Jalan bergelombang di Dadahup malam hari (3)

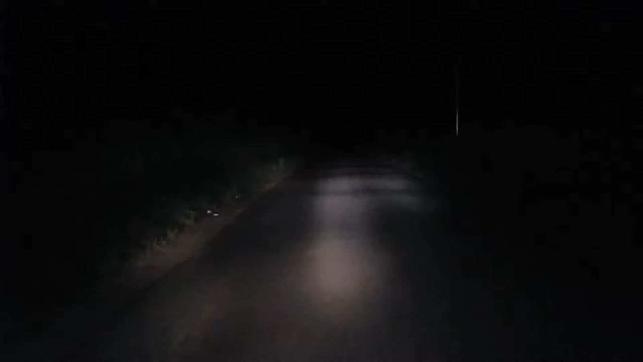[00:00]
Maaf tadi sempat terputus, salah pencet. Nah, ini kita lihat bagaimana gelombang di jalan ini sangat luar biasa. Jadi tampak bagaimana mobil